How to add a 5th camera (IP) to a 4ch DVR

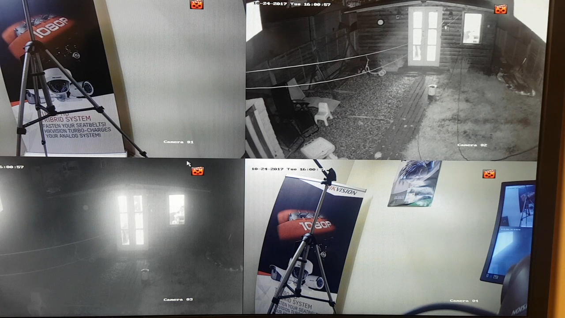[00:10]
all right guys tonight we're gonna look at how to add a IP camera to a four channel DVR to make the fifth camera this is the setup four